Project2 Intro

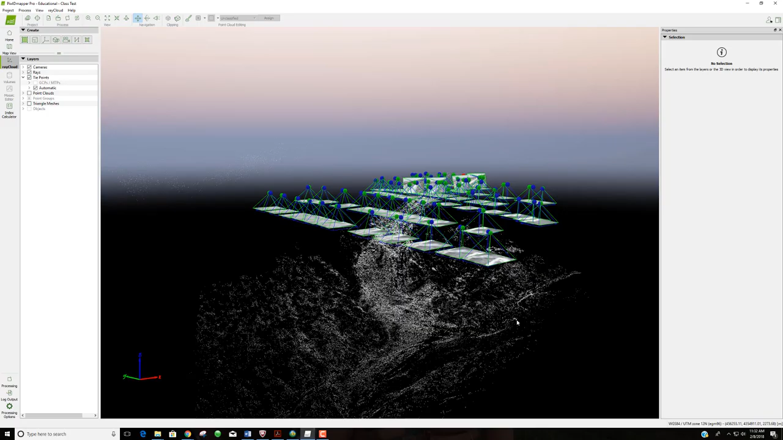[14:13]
And I'll later on I'll give you I'll create a video that talks about how to use Pix4D. But let's just look around really quick.
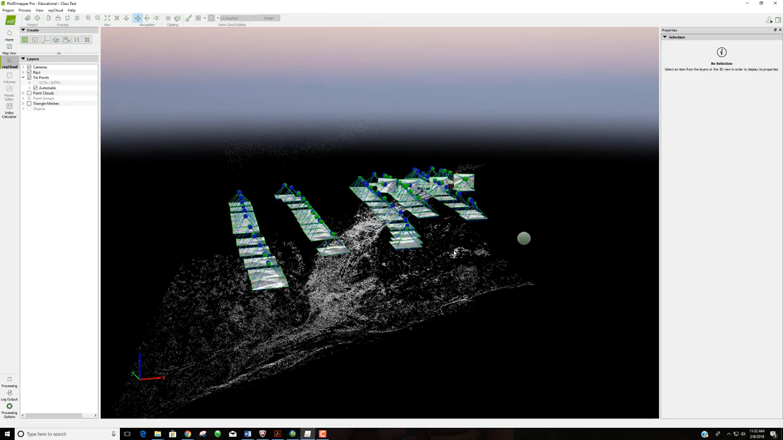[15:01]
For most of them, the camera was directed downward.
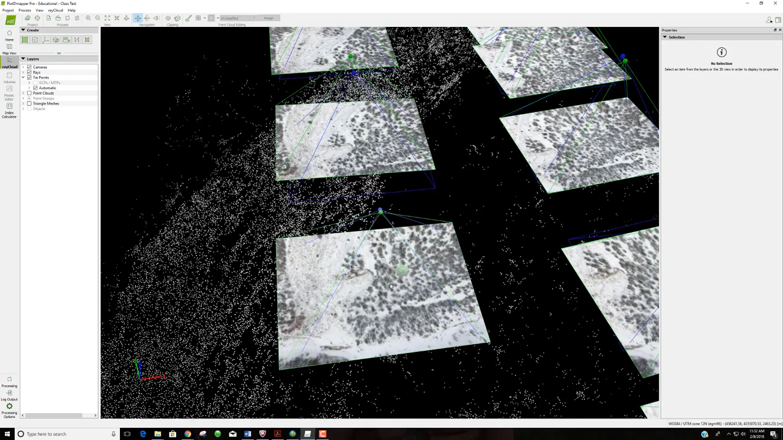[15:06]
For others, I pointed the camera upward and collected a few images.
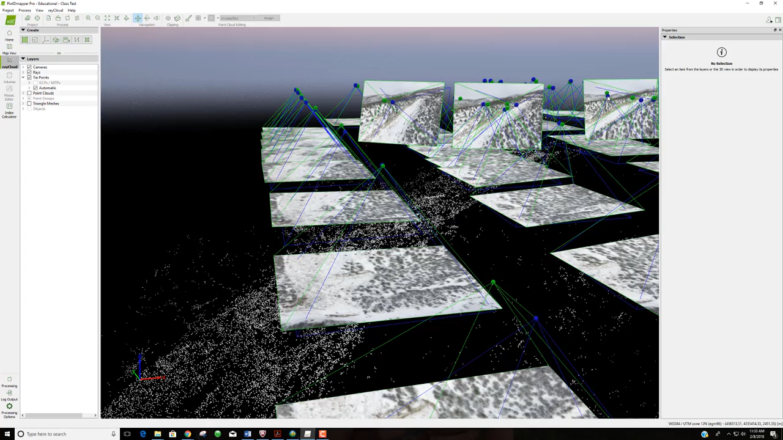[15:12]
And from those images,
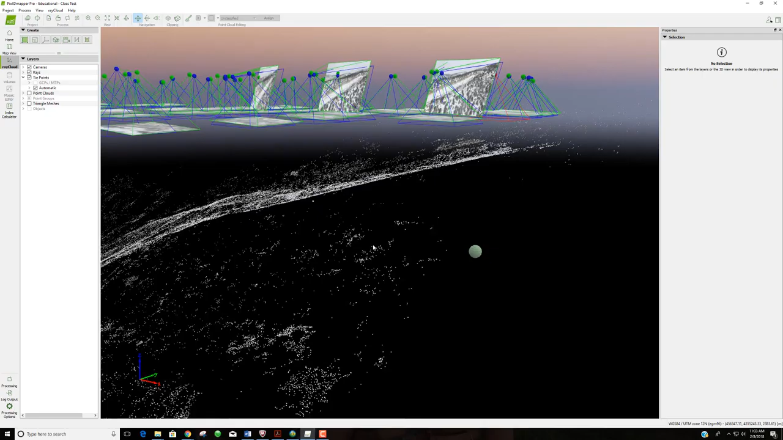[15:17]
the software has created this surface that I'm rotating around right now that regenerates
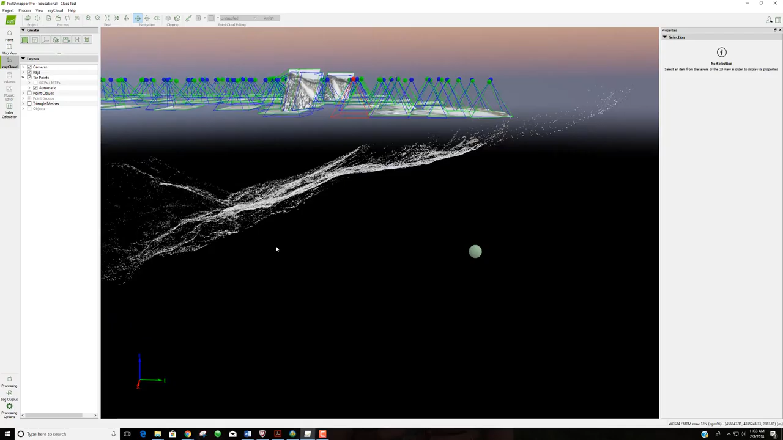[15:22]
what the land is like up the canyon. Okay, here's the slide.
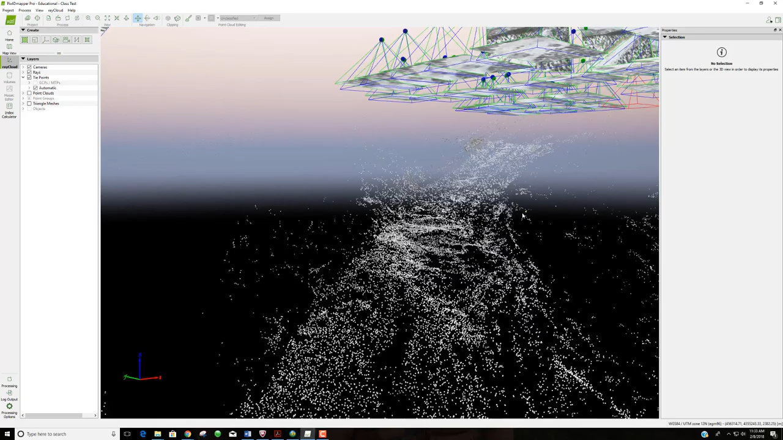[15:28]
There's lots of data points of the slide. Well, we collected a lot of images of the slide. So we'd expect that.
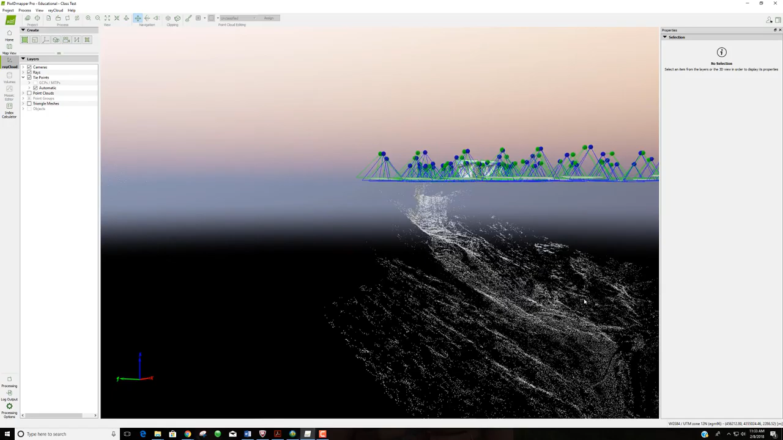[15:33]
And let me just pan around.
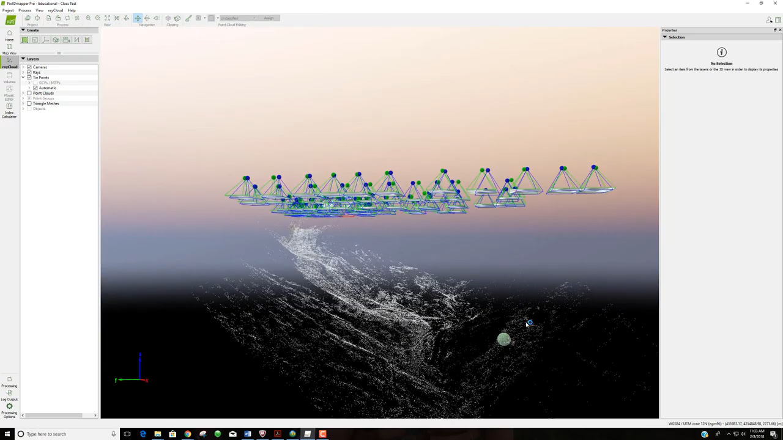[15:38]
So this was valuable data that really gave us a sense of the land, the layout of the land. Now, I took all of that data. And let me see if I can turn on the point cloud.
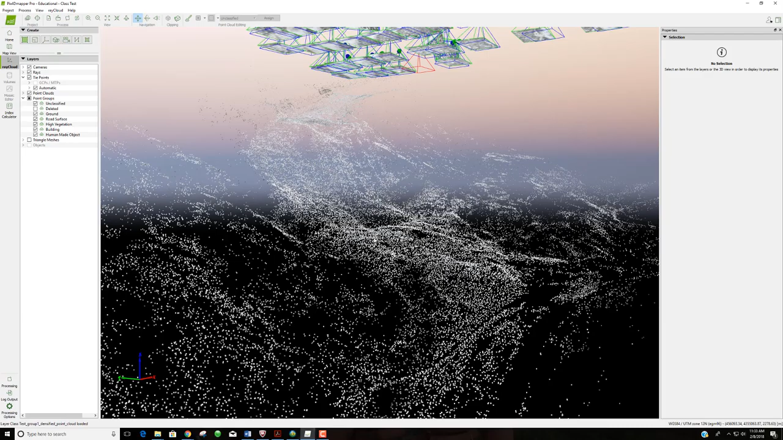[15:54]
This may take just a moment. Okay, perfect.
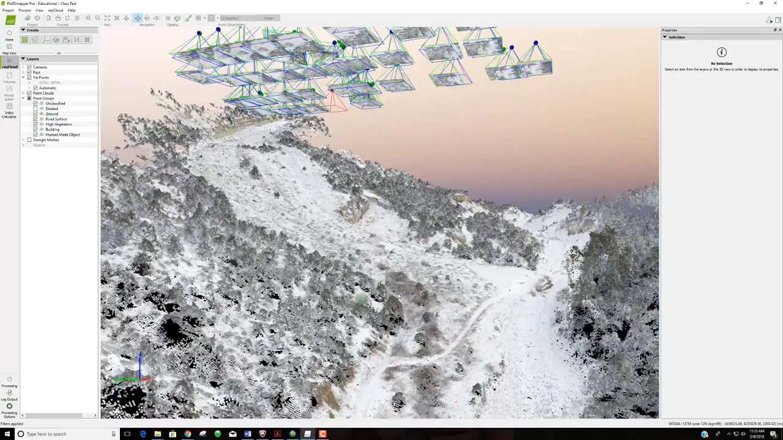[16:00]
So as I turn on the point cloud, this might look all of a sudden, somewhat realistic.
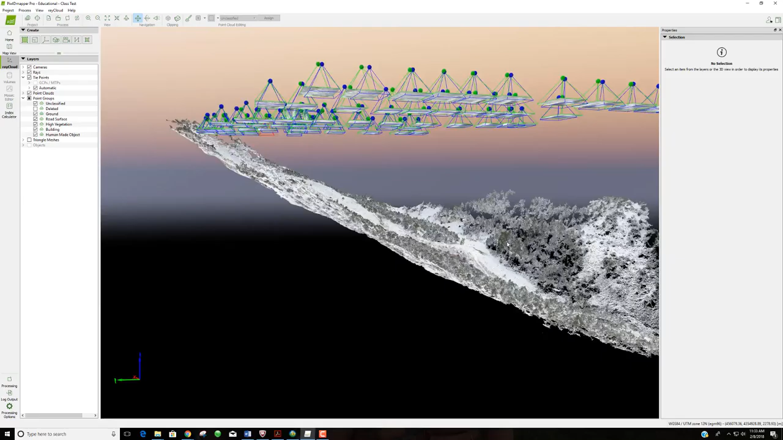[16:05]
Okay, you can see there's some taller trees over here. We don't have real, we've got plenty of holes.
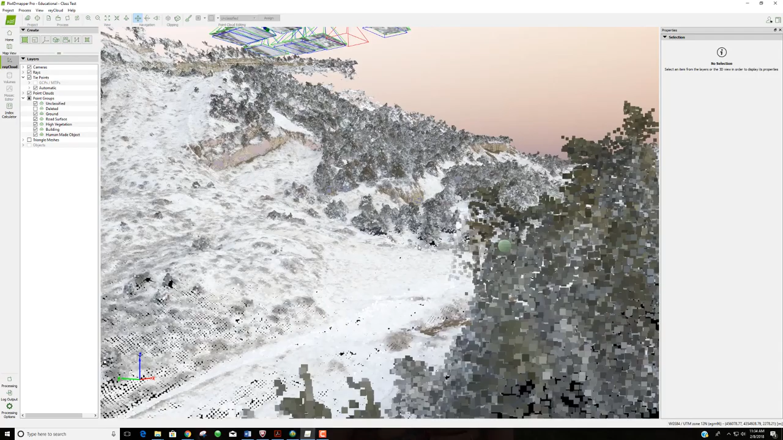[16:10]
Okay. But each of these pixels represents an object or a part of an object that is really in existence.
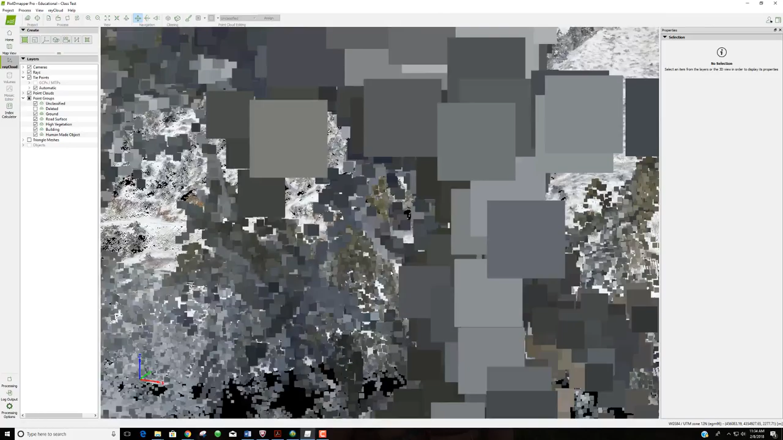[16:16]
And,
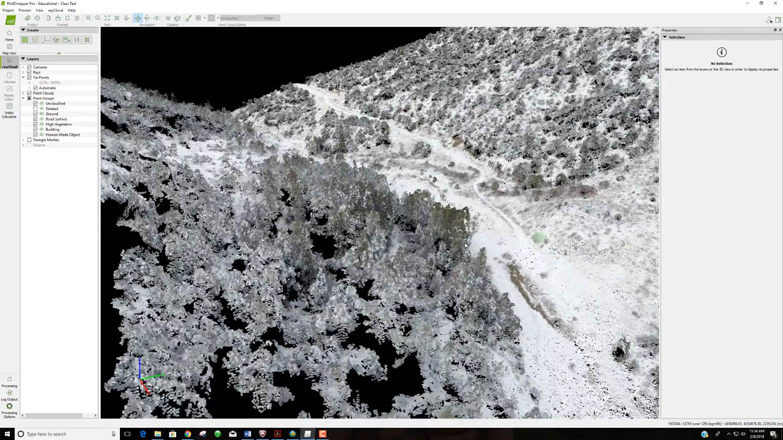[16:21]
and you can really explore areas pretty well,
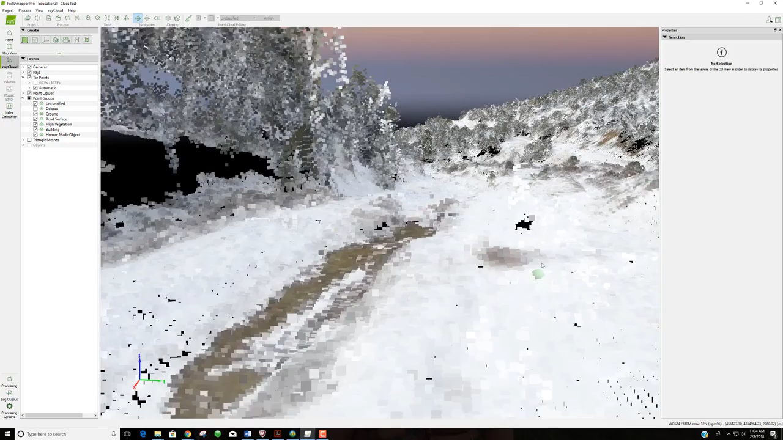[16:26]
right here from our seat, from a bunch of pictures taken from a drone.
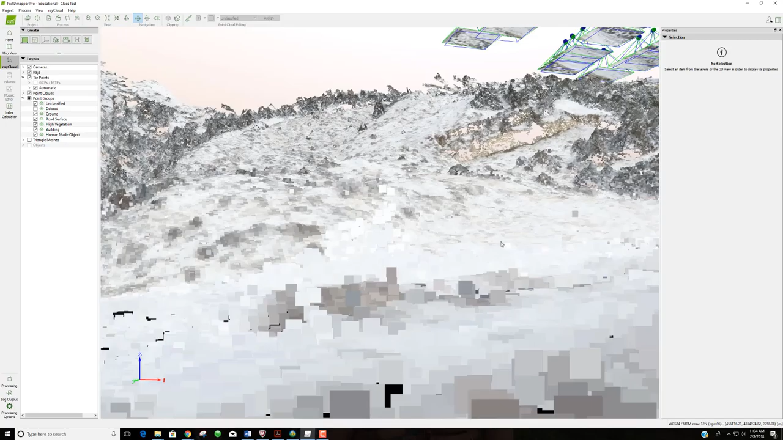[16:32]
Okay, and we can kind of look up at this slide. Now, it was snowy this day. So, so it's white covered.
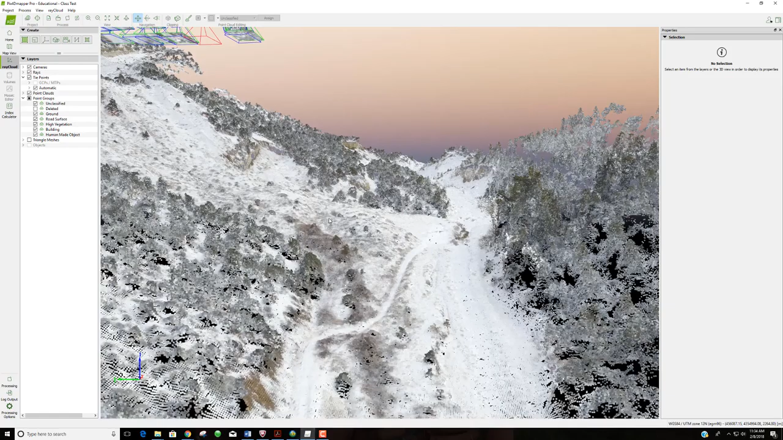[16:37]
Okay. We can look up at kind of the wall of the slide here.
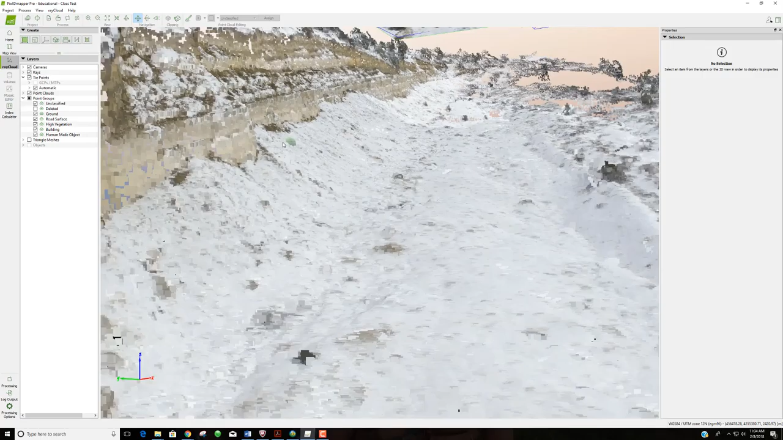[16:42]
And, and we could measure thicknesses of layers,
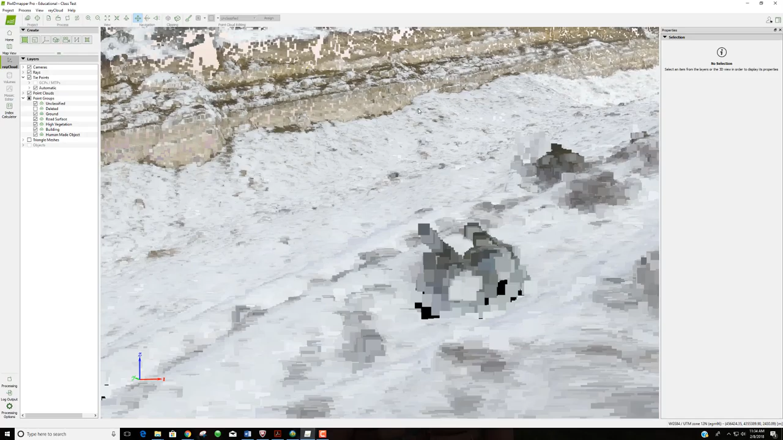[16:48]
lots of information that we could gather from this regenerated model. We're going to do the same thing. Now, Pix4D is good for us. It helps generate a model. But that's, that's about its limits.
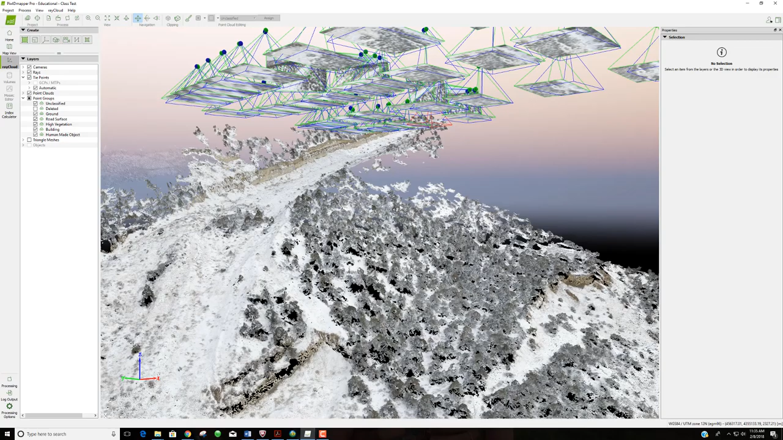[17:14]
Okay, it gives us the three dimensional shape, which is actually, I mean, it's, that's a huge thing to have done for us. But, but that, that's where we take the data and take it somewhere else. Okay, so we're going to want to generate a model just like this. And like I say, I'll, I'll show you how to do that later. And then we're going to bring it into another software package. This one is very similar to ArcMap. It's made by Esri as well.
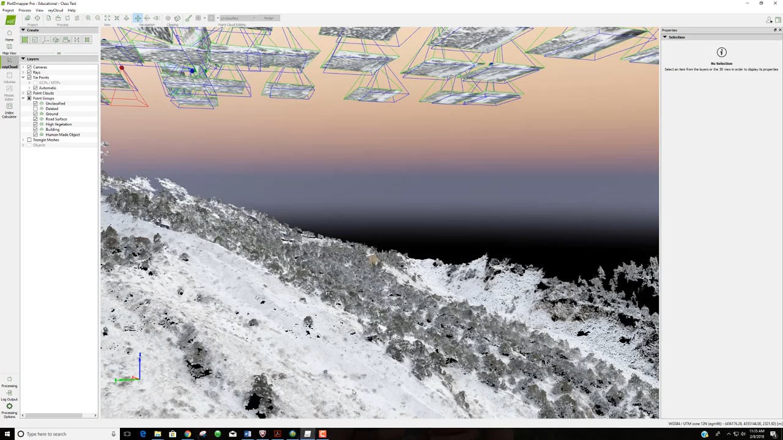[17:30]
And it's called ArcScene. And maybe you've used it, maybe you've looked at it. As I hear on the start menu of my computer, ArcGIS is a drop down.
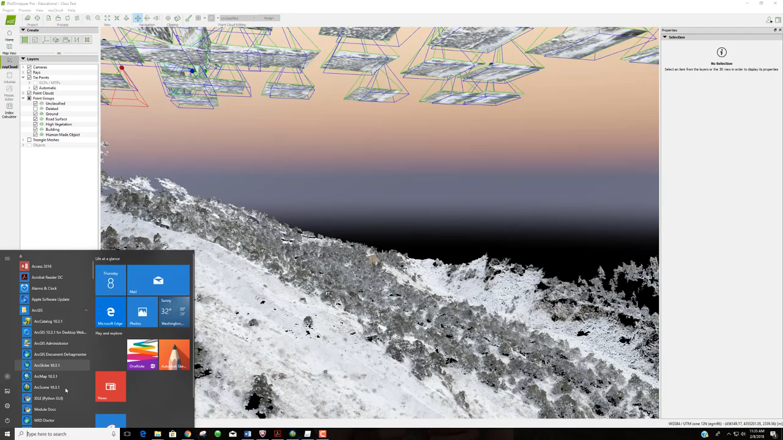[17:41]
And inside of the ArcGIS folder, I have ArcMap. And hey, here's ArcScene. Okay, so let me open up ArcScene. Now I've taken another model and put it into ArcScene.
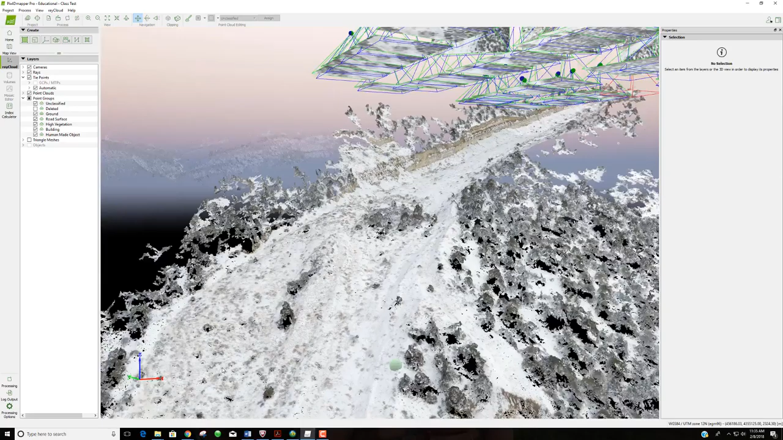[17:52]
It's a little bit farther down the canyon, more towards Ephraim,
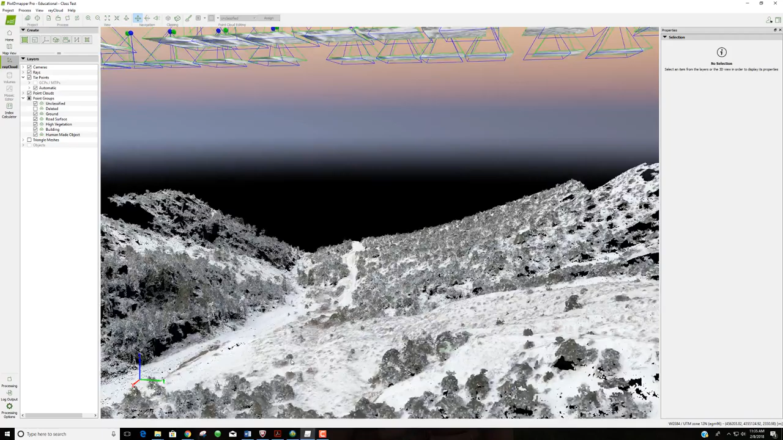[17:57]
that we can look at inside of ArcScene. ArcScene allows us to do a little bit more analysis on this terrain. Okay, and notice that we're also able to bring it up.